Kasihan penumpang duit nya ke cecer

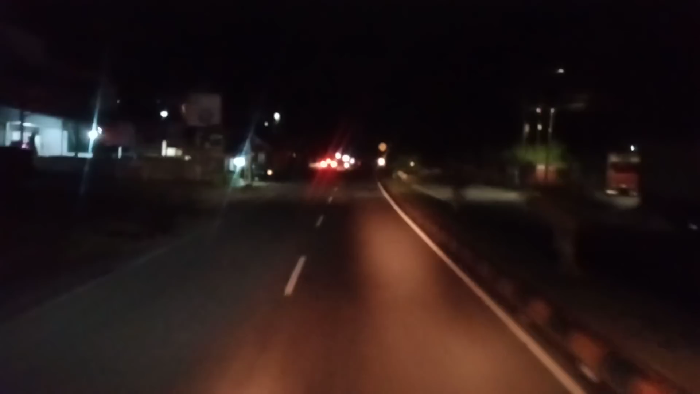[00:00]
selamat malam teman-teman malam ini ALS 270 berada di Bukit Tinggi atau melintasi Bukit Tinggi Sumatera Barat
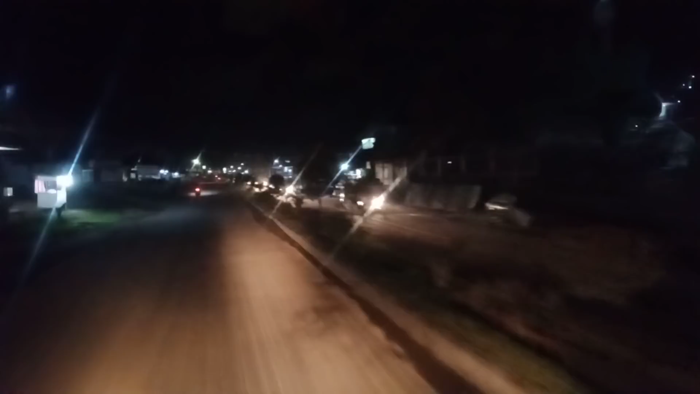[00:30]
di bawah kerapunnya, di bawah kerapunnya, kita akan di bawah kerapunnya ya? misalnya Ibu nyampe nyaman ke tempatnya ya Bu ya? misalnya Ibu nengah asyial Ibu kemana Bukit�, tadi bisa kita elakkan Bukit ya ke depan, buat Ibu ke depan adikati lah ya
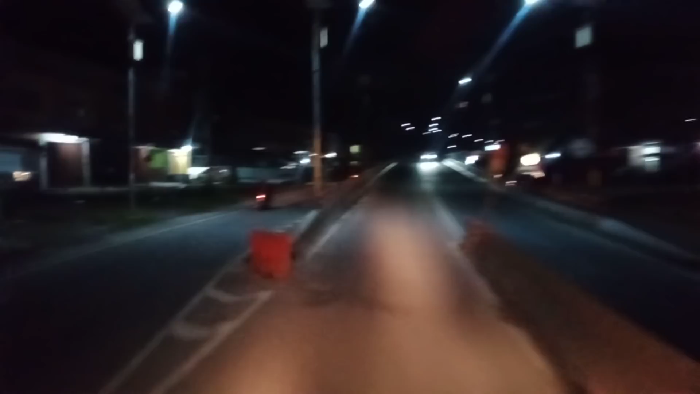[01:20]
Kalau ke bawah kita itu Ke terminal Bukit Tinggi Kita dari atas Di bawah kita ini
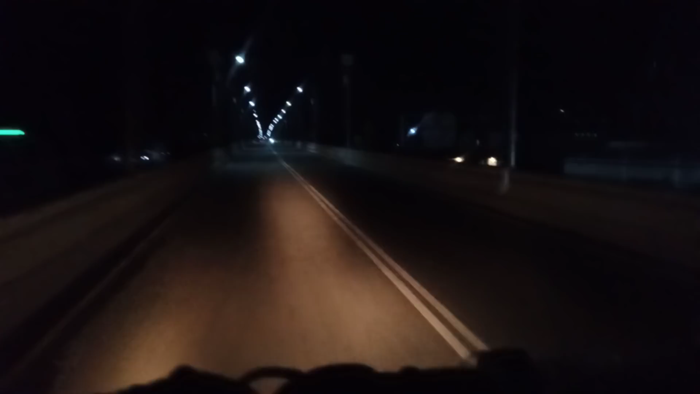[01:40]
Ada terminal Haur Kuning sebelah kanan